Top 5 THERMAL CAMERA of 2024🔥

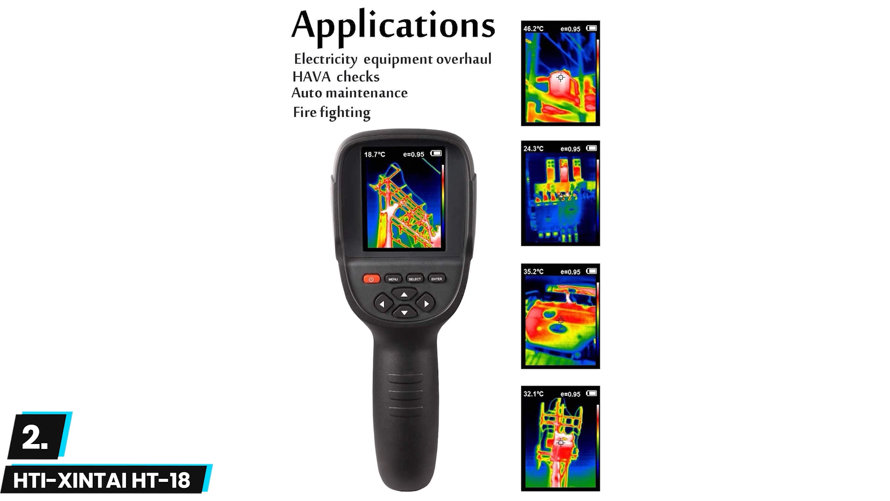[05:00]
we were also impressed to find five different color palettes on this camera which allows you to switch back and forth between modes to get a clearer picture
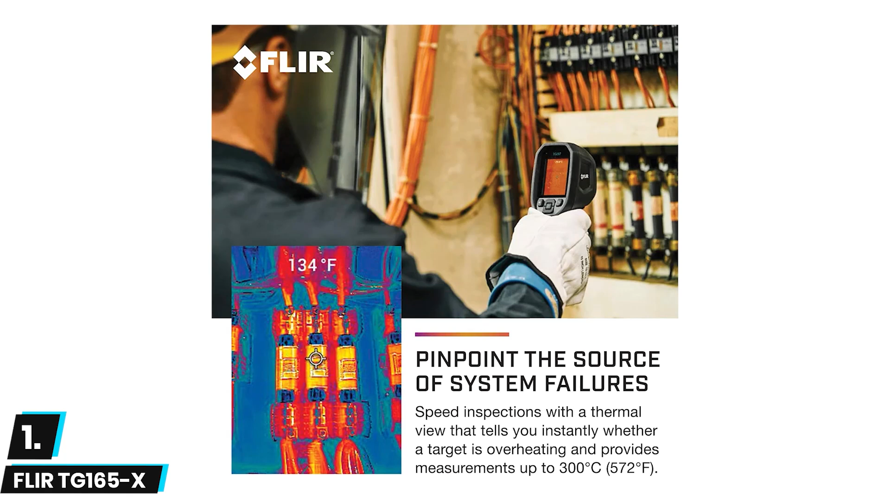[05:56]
On screen: spot 134°F
for an even better user experience that will keep you in business without interruption these features make
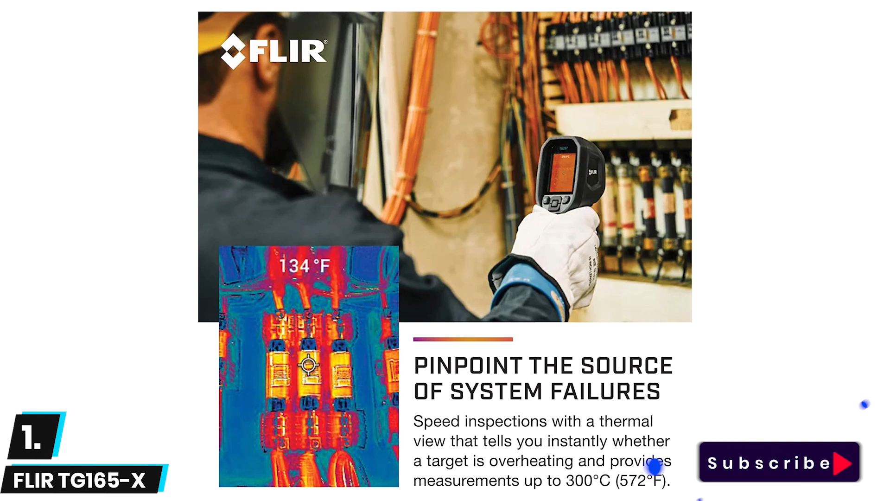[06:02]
On screen: spot 134°F
the fleur the best thermal imaging camera for home inspection the tg-165x
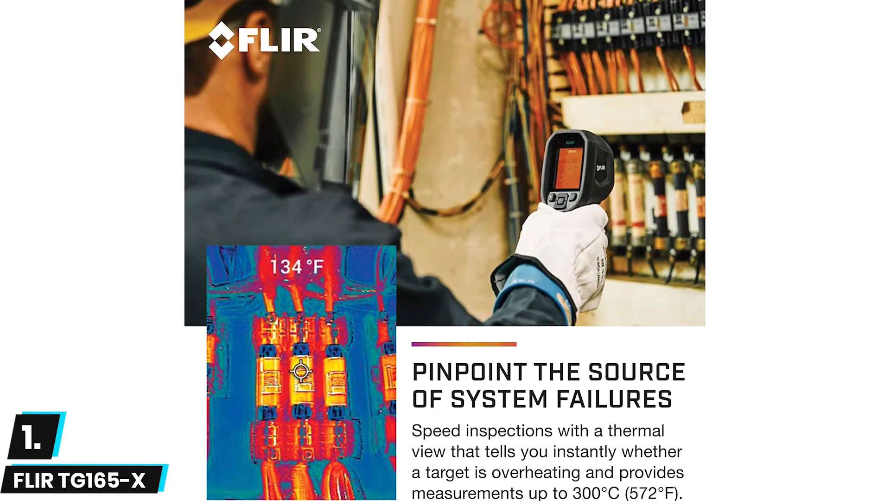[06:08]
uses fleur's lepton micro thermal sensor to show you heat measurements with an accuracy of plus or minus 1.5 degrees celsius
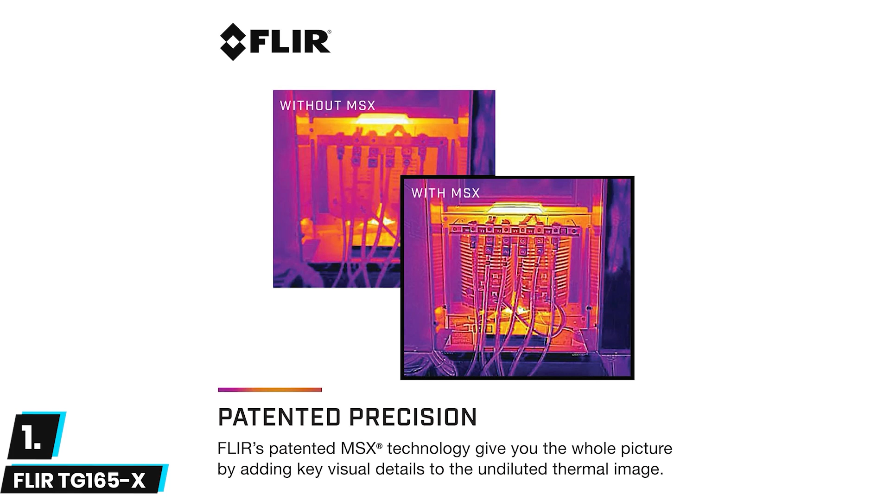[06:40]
60 pixel resolution this also features msx image enhancement which combines both standard camera technology with thermal imaging to create a much clearer image but the camera still performs very well overall